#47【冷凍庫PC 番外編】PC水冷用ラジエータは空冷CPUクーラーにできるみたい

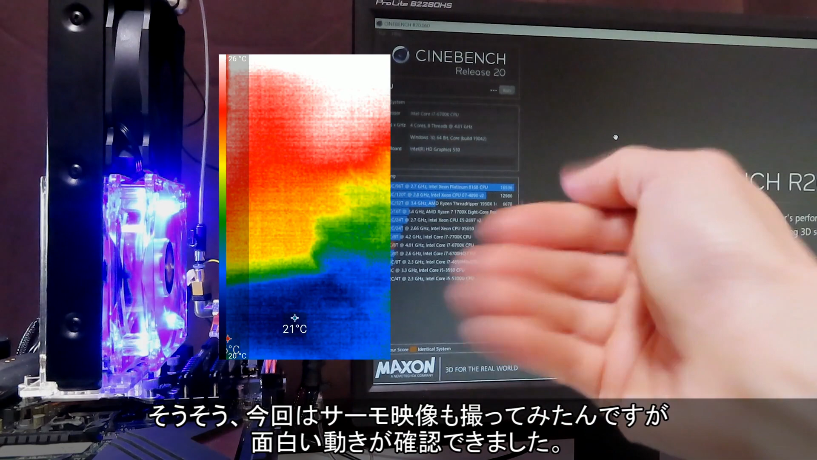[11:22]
On screen: spot 21°C
そうそう、今回はサーモ映像も撮ってみたんですが面白い動きが確認できました。サーモカメラの設定をいじっていないので表示されている温度の絶対値は間違っていそうなんですが、温度の高い低いの分布を見る感じで撮影してみました。これはベンチマーク前のまだ冷えている状態です。ぼんやりとラジエータの輪郭が分かり、ラジエータ下部だけ赤くなっていて高温なようです。
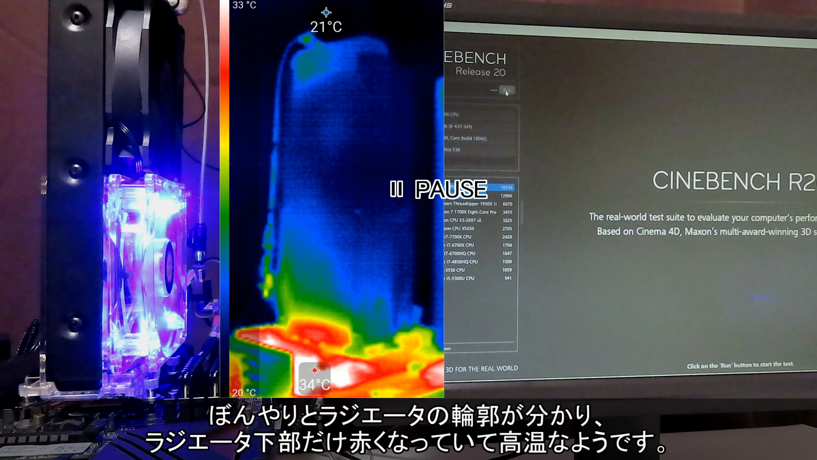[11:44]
On screen: scale top 33°C, scale bottom 20°C
これがアイドル動作時のラジエイチPの温度分布で、ベンチマークを開始すると、
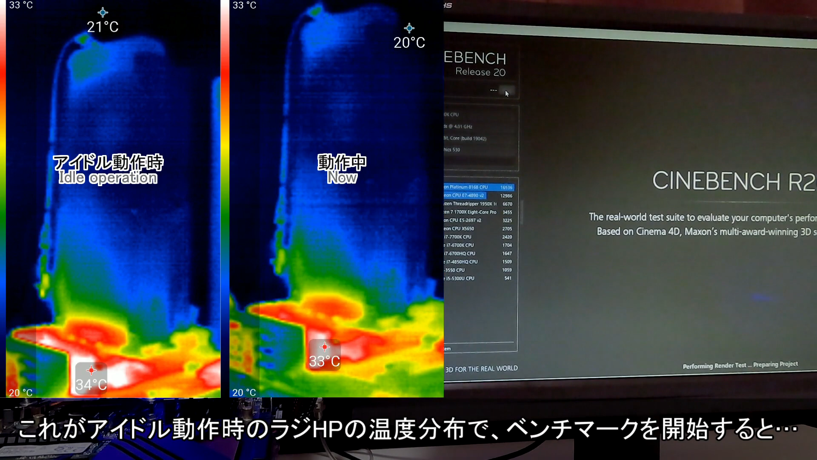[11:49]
On screen: scale top 33°C, scale bottom 20°C
すっと赤いラインが伸び出して、ラジエータ下部から赤色よりも高温を示す白色の範囲が広がっていき、伸びていた赤いラインはラジエータの上部まで到達しました。
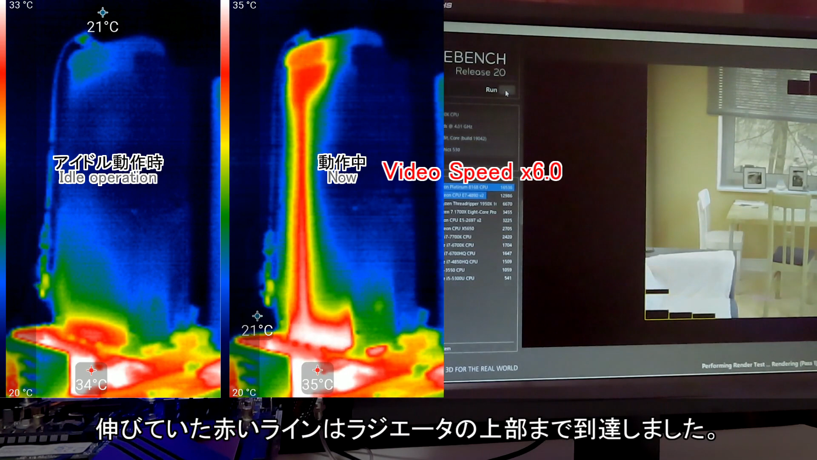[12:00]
On screen: scale bottom 20°C
そしてベンチマークが終了すると赤いラインが細くなっていき、また最初の状態に戻っていきます。
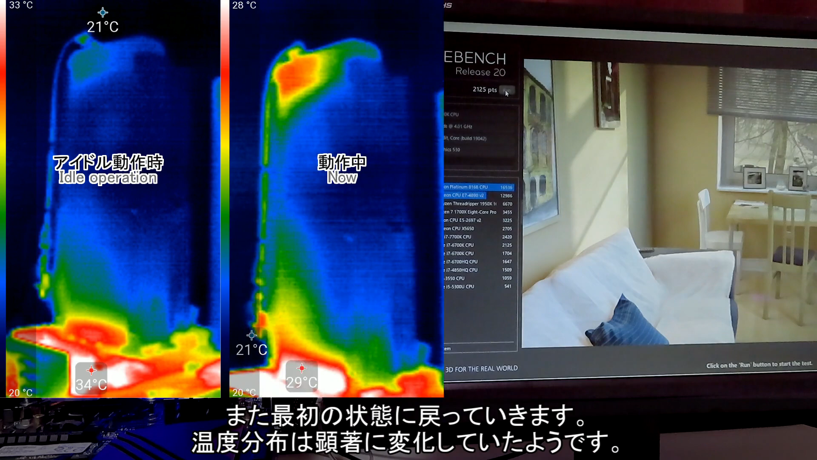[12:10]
温度分布は顕著に変化していたようです。この温度変化自体はCPU温度の履歴を見ても急上昇、
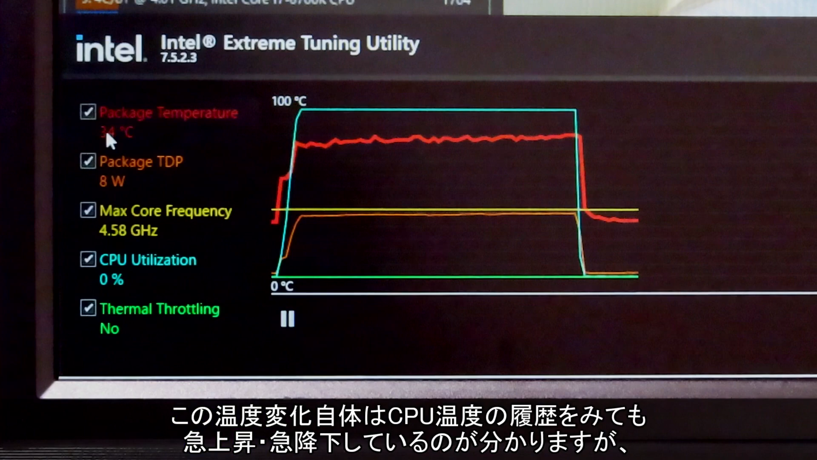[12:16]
急降下しているのが分かりますが、サーモ映像で見ると実際にどこが暑いのか冷たいのか、
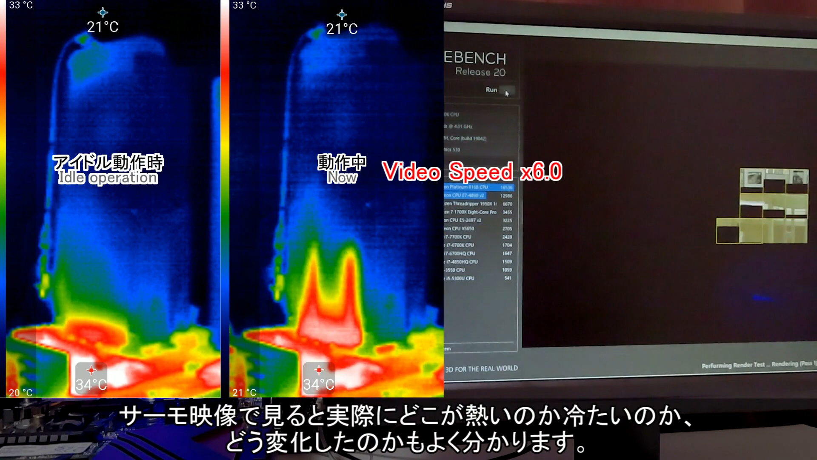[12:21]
On screen: scale top 33°C
どう変化したのかもよく分かります。そしてこの映像を見て不思議に思うことが一つ、ベンチマーク中の温度分布です。
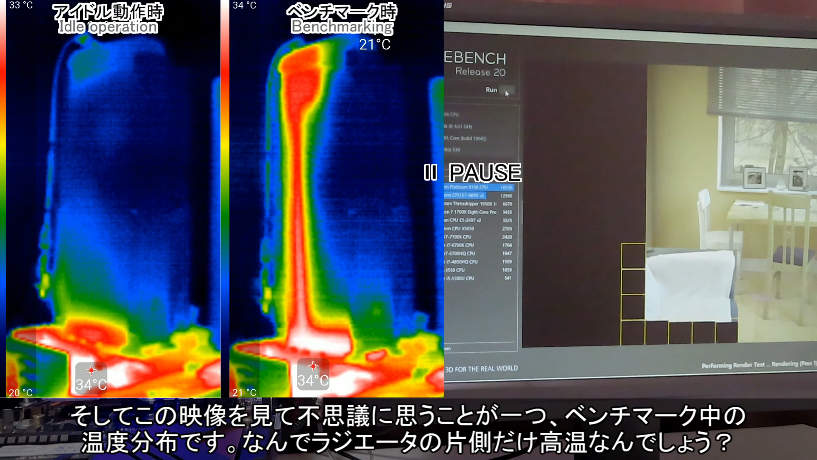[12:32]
なんでラジエータの片側だけ高温なんでしょう?まあ今のラジエータの形態はタイプ部なしの、
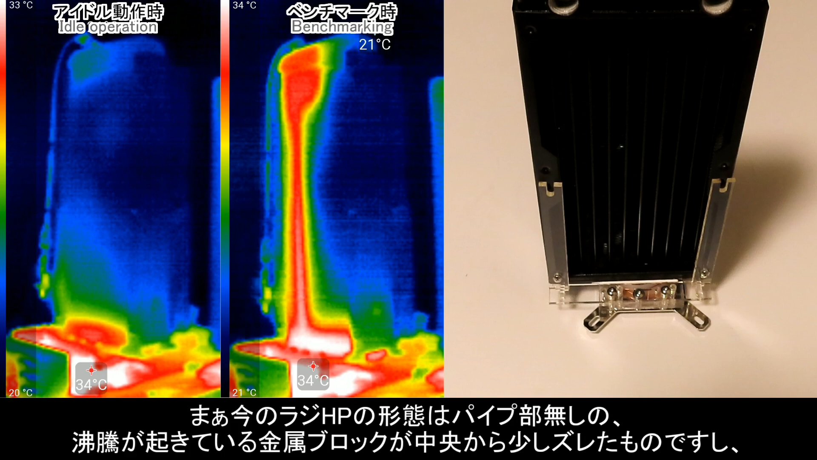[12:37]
沸騰が起きている金属ブロックが中央から少しずれたものですし、ついでにこちら側のラジエータ上部の配管穴には圧力計測用の配管をつなげているので左右非対称な状態です。左右非対称だからこうなったのかもしれませんが、
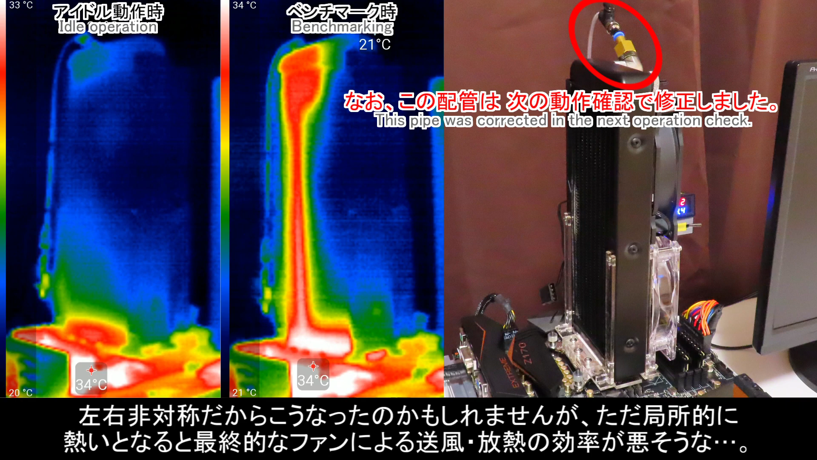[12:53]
ただ局所的に熱いとなると最終的なファンによる送風、放熱の効率が悪そうな。
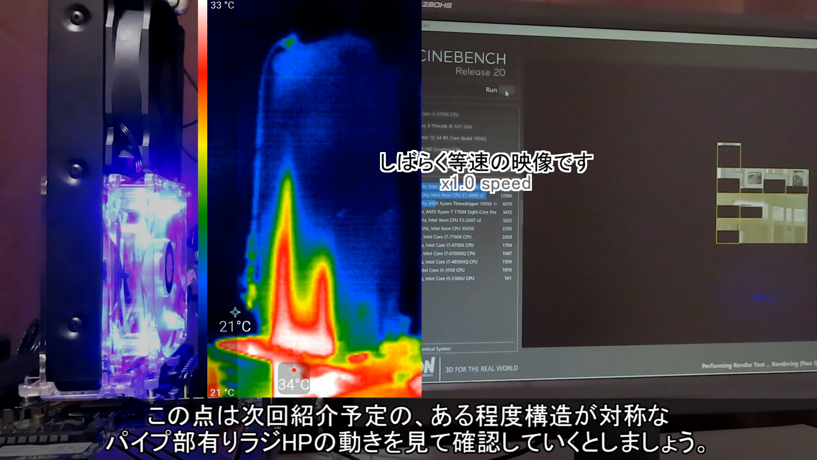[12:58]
On screen: scale top 33°C, scale bottom 21°C
この点は次回紹介予定の、ある程度構造が対象な、タイプ部ありラジエータ上部まで赤くなったということはここまで高温、熱源が来たわけですよね。ということはここまで蒸気がやってきて放熱していたんでしょうか?その時の凝縮はどうなるんでしょう?もしかして蒸気と液が混在して、逆光しながらも流れていた?それともラジエータ片側でもさらにその半分が特に赤いのを見ると、
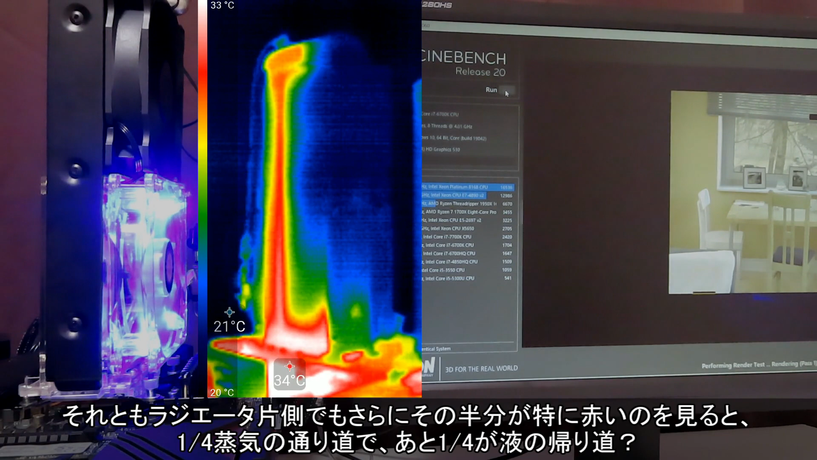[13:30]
On screen: scale top 33°C, scale bottom 20°C
4分の1蒸気の通り道で、あと4分の1が液の帰り道?どっちも大変な冷媒循環ですが、内部では一体何が起きていたんでしょうね。こういう時に透明だったら目視で、
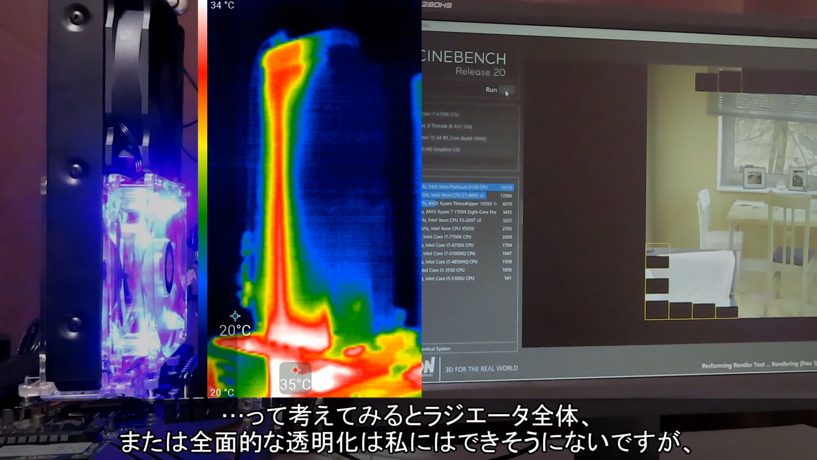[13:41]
On screen: scale top 34°C, scale bottom 20°C
って考えてみるとラジエータ全体、または全面的な透明化は私にはできそうにないですが、ラジエータの上下部分を透明樹脂材で置き換えくらいはできそうなんで、それで冷媒の動きが観察できるような。